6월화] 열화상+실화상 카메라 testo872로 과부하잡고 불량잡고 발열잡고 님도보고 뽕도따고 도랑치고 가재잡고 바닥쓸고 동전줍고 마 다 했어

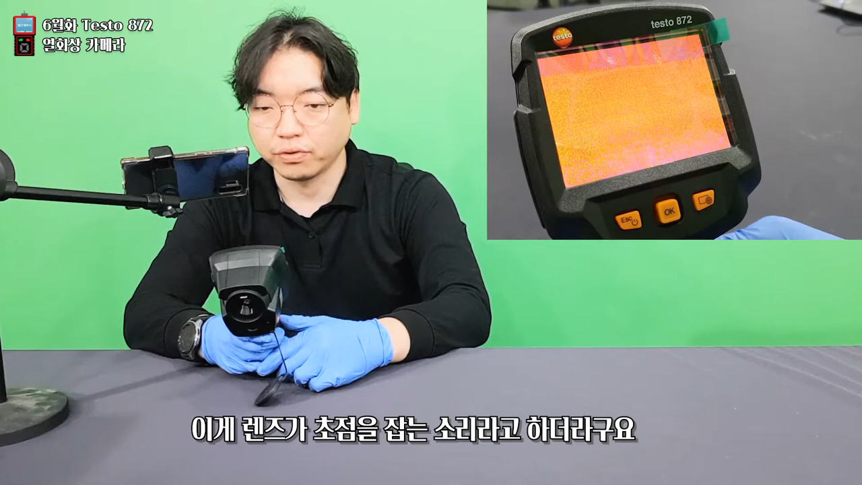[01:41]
그래서 이렇게 비치면 지금 저를 촬영하고 있는 카메라만 다른 온도 범위로 보이는 게 보이시죠? 카메라가 30도 씩이나. 그 다음에 이렇게 올려보면 비상도가 카메라 온도보다 높게 잡혀요. 이렇게 기본 세팅은 지금 요 화면에서 가장 높은 온도 값을 포인팅 해주게 되어 있습니다. 이 위에 전등이 지금 제일 뜨겁적이 강하네요. 조작법이랄 게 없어요.
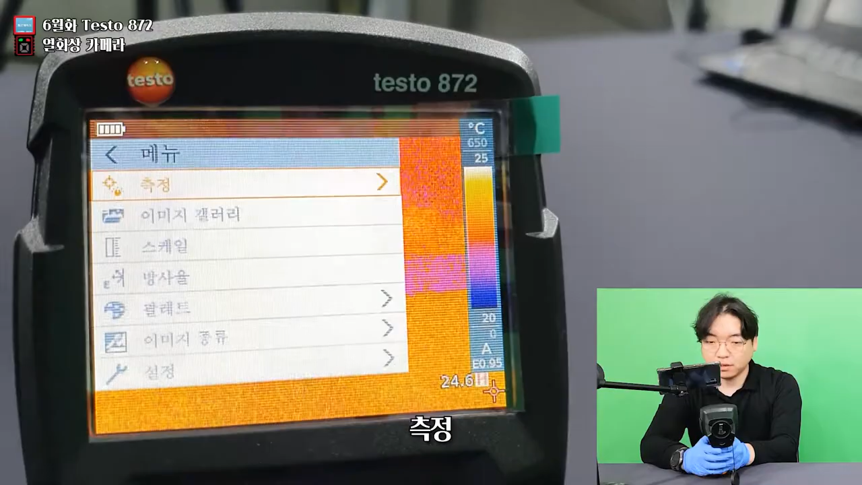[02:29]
픽셀 표시는 단일 측정 모드나 하나를 고정시켜 놓고 측정을 하는
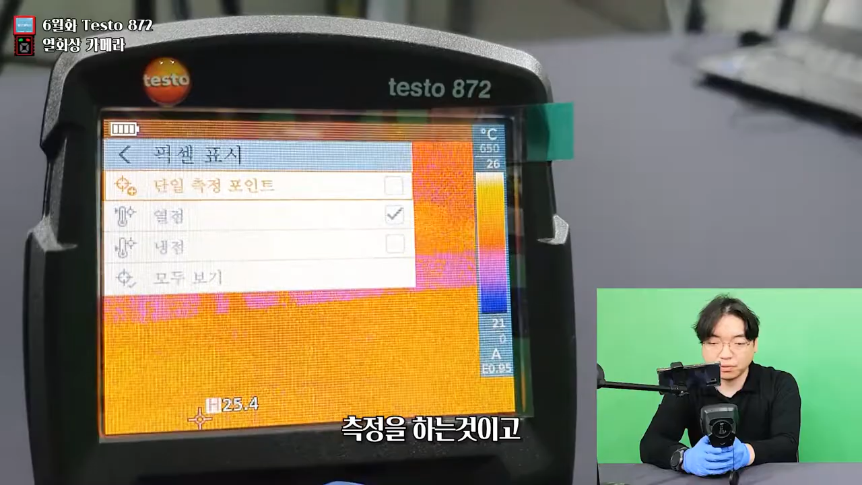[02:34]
거고 열점은 보이는 화면에서 가장 뜨거운 점, 냉점은 가장 차가운 점이겠고요.
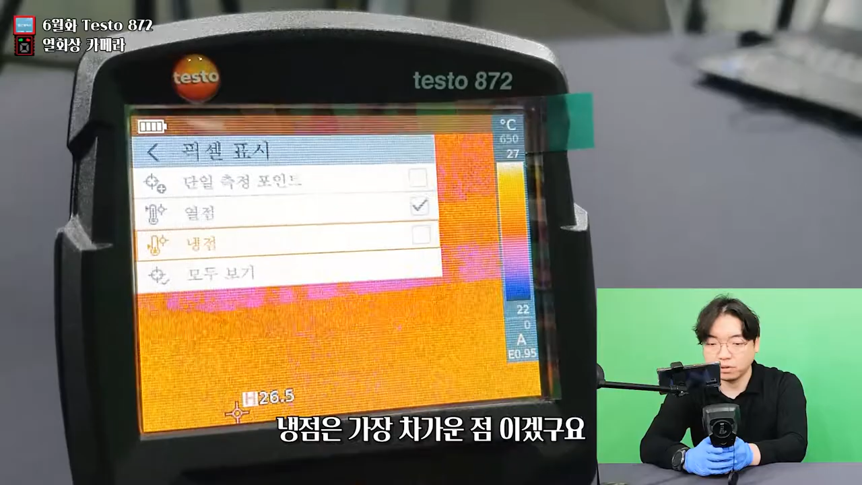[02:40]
이미지 갤러리나 오른쪽 버튼 누른 거랑 같은 거라고 생각하면 됩니다. 스케일은 자동으로 되어 있습니다. 근데 수동으로 하면 최소값과 최소값을 직접 입력할 수가 있어요. 방사율은 기본적으로 0.95로 설정이 되어 있습니다.
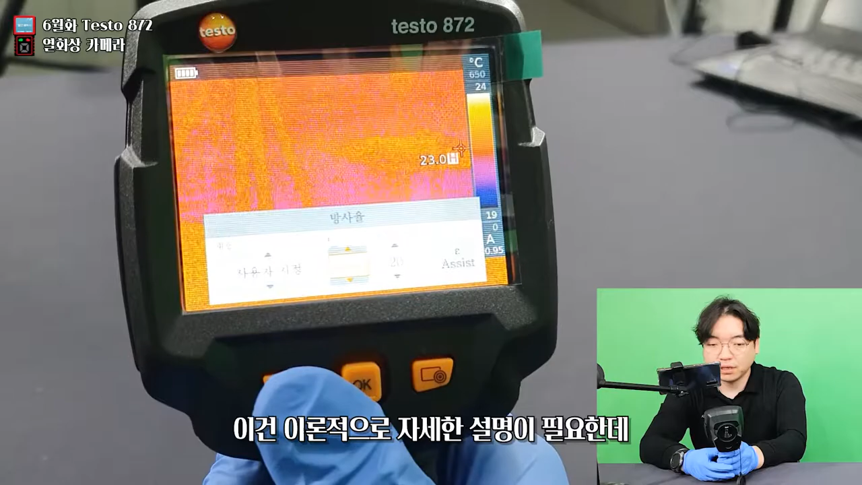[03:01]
요거는 좀 이론적인 자세한 설정이 필요한데 물체 재질마다 열을 흡수했다가 내뿜는 비율이 달라요. 그렇기 때문에 아까 구성품에서 있었던 방사율 스티커가 있었는데
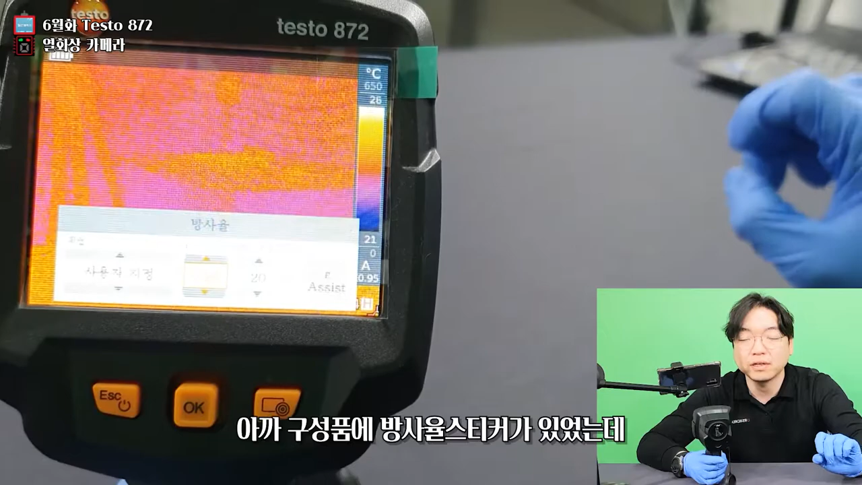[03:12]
거기를 기준으로 해서 초점을 잡기 위해서 제공하는 액세서리로 알고 있습니다.
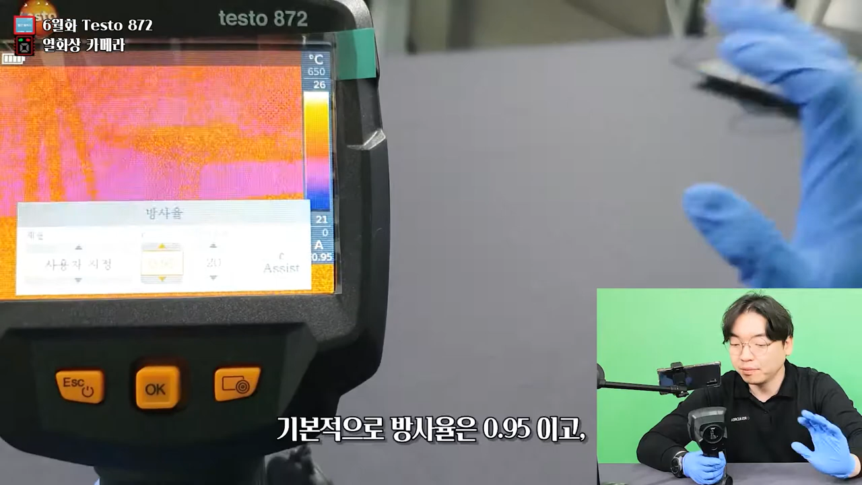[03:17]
On screen: scale bottom 21°C
기본적으로 0.95고 열화상 카메라를 사용할 줄 아시고 필요를 요하시는
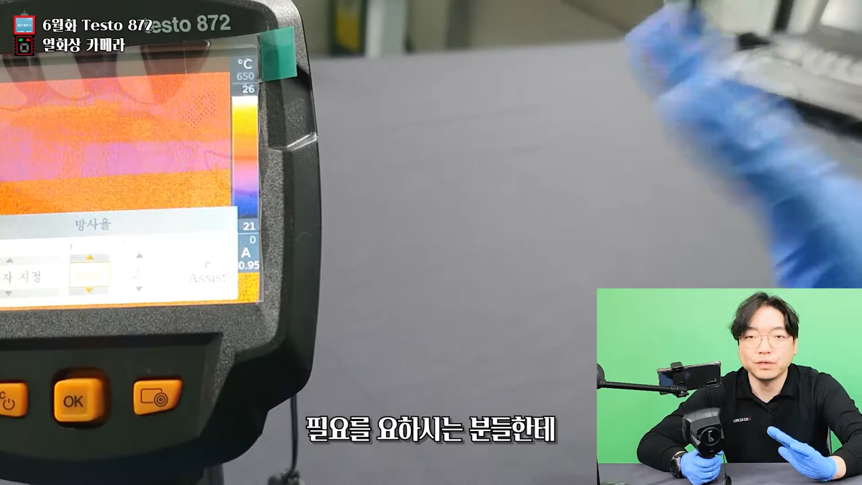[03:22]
분들한테 물질마다 갖고 있는 방사율은 기본 지식으로 알고 있으실 것이고 이거는 구글이나 네이버가 추가로 도와드릴 거예요. 상황에 맞춰서 방사율 맞추시면 되고요.
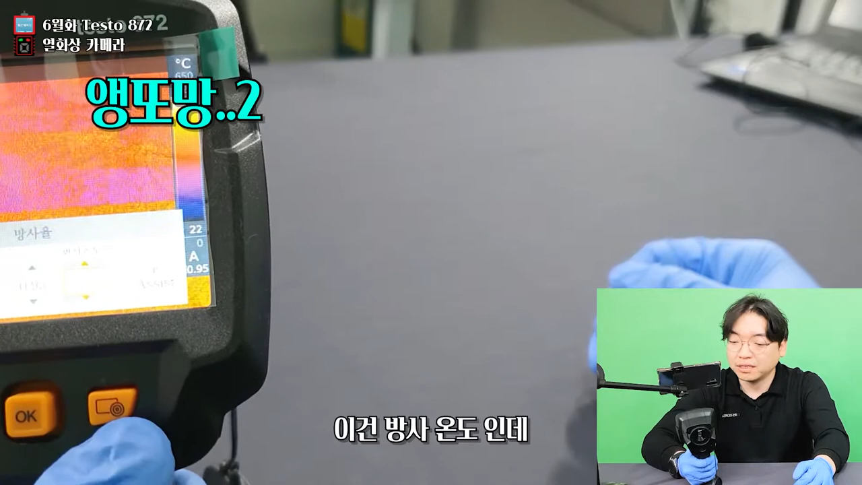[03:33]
이거는 이제 반사 온도인데 예를 들어 이 카메라 온도가 실제로 30도라고 치면 이게 대기 온도에선 괜찮은데 아주 뜨거운 환경, 용광로에서 뭘 잰다든가 그러면 주위 온도가 이미 높아져 있지 않습니까? 그런 거를 기입함으로써 대기 온도를 보정해 준다고 생각을 하시면 돼요.
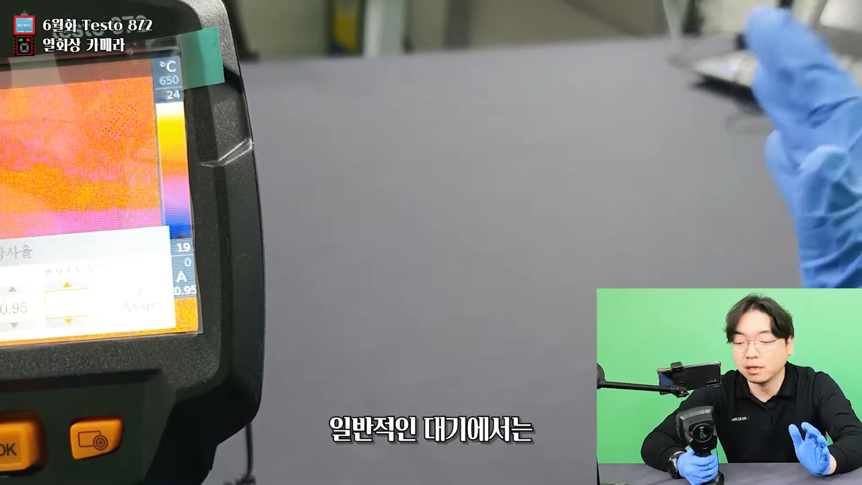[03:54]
일반적인 대기에서는 그냥 여기 세팅되어 있는 대로 사용을 하시면 되고 여름철에도 딱히 조절을 할 필요는 없다고 합니다. 근데 아프리카나 사우디 이런 데는 조절을 좀 해야 되죠.
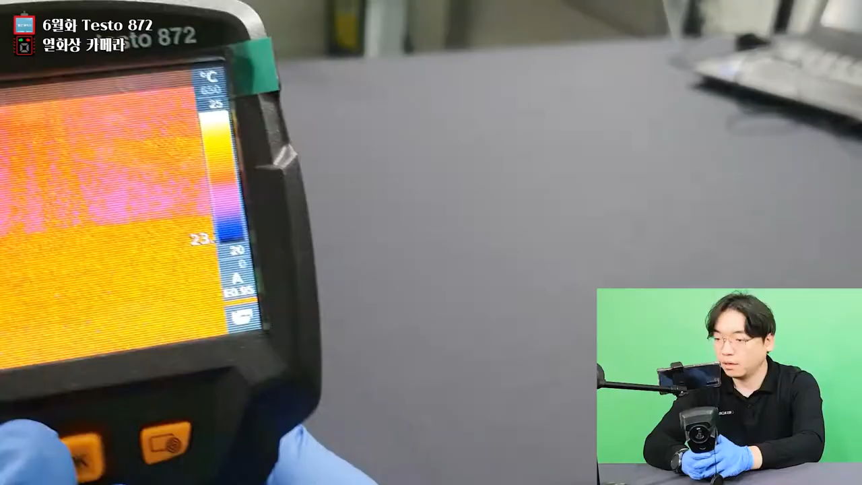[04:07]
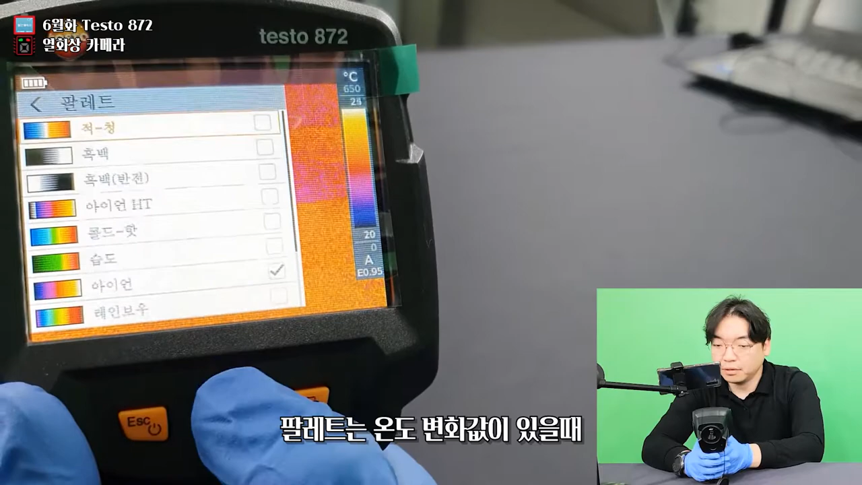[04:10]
아무튼 팔레트는 이게 온도 변화 값이 있을 때 어떤 식으로 비춰질 건지를 선택을 하는 건데
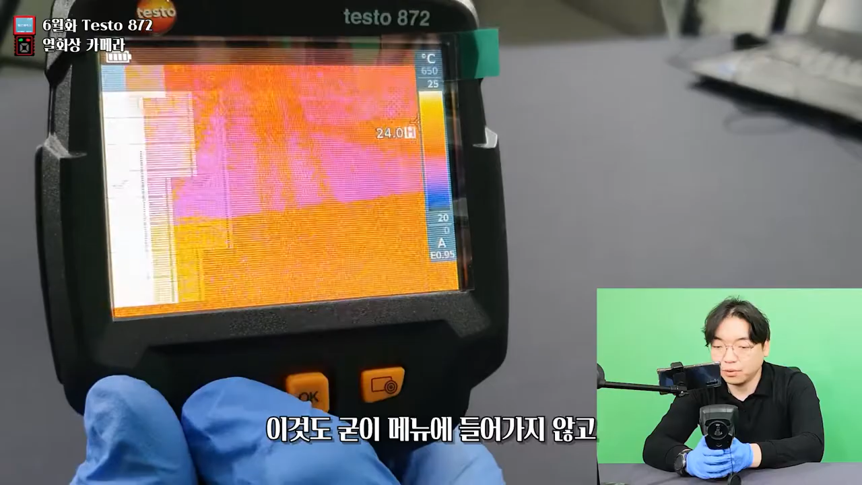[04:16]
이것도 굳이 메뉴에 들어가지 않고 이 가운데 주거셔틀 버튼을 바꾸면서 마음대로 설정을 하실 수가 있어요.
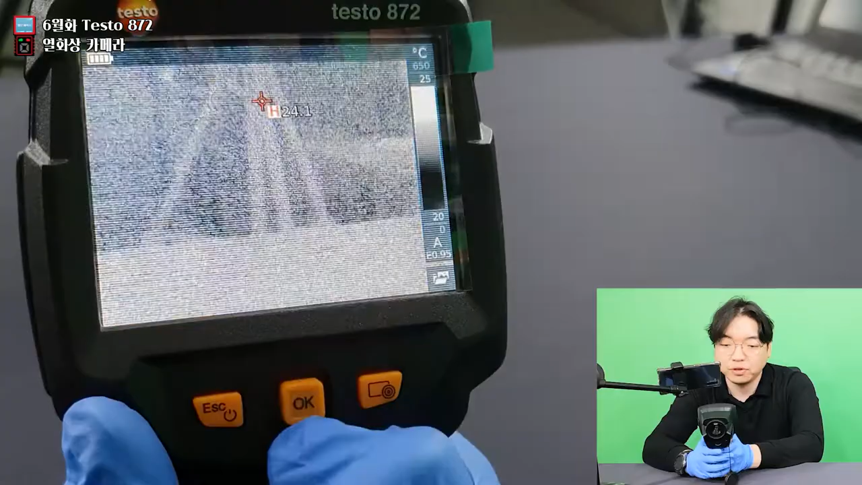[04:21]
보기 편한 방식대로 하시면 됩니다.
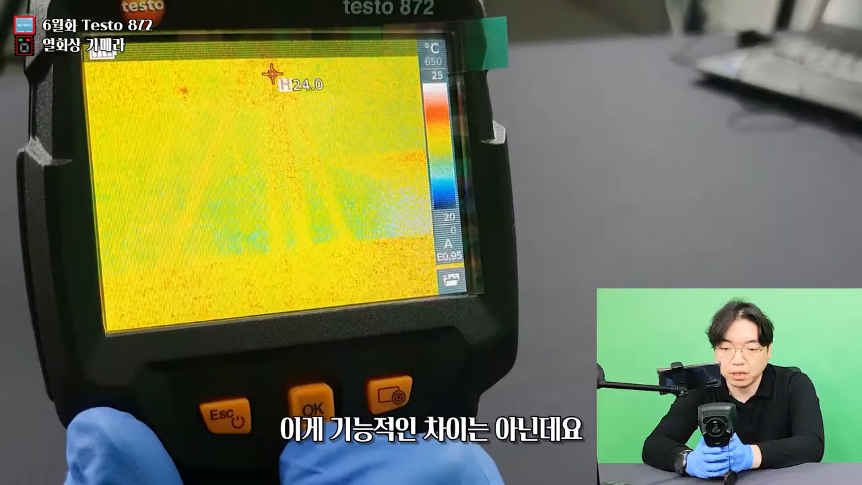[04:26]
On screen: spot 24.0°C
이게 뭐 기능적인 차이는 아닌데 예를 들어 보통 이 정도가 온도가 튀는 걸 제일 보기가 쉽죠.
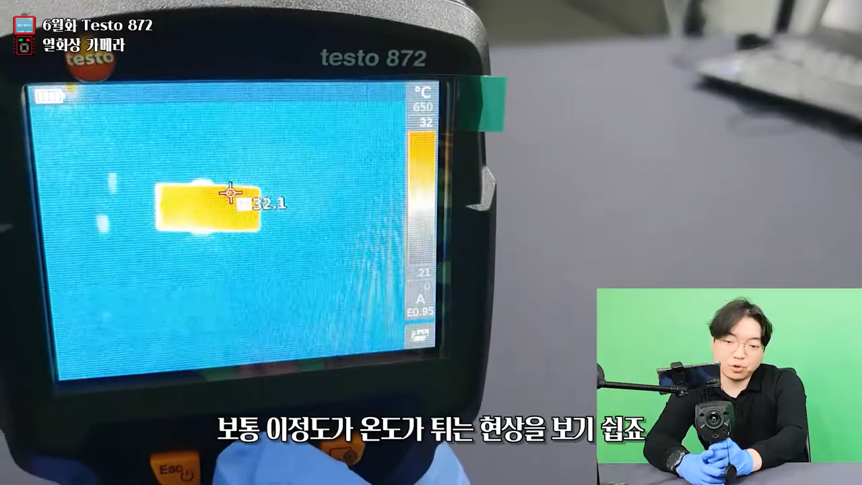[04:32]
On screen: scale bottom 21°C
찍고 저 잠깐 나와있고 메뉴 설명 계속 할게요. 이게 한번 메뉴를 뒤돌기 버튼이었고 다 종료를 계속 해야 되나?